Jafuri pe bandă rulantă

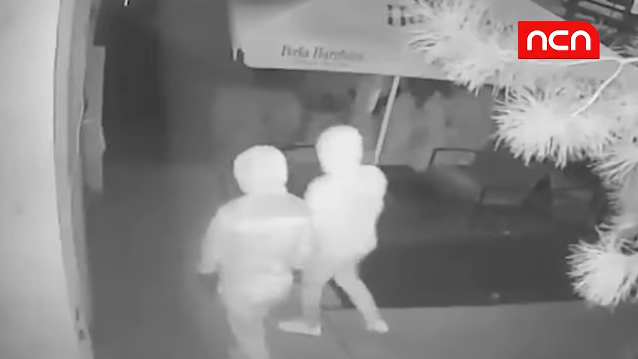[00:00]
Serie de jafuri în municipiul Deva Hoții au prodat mai multe cafenele și magazine alimentare în doar câteva zile Aceștia au fost surprinși de camerele de supraveghere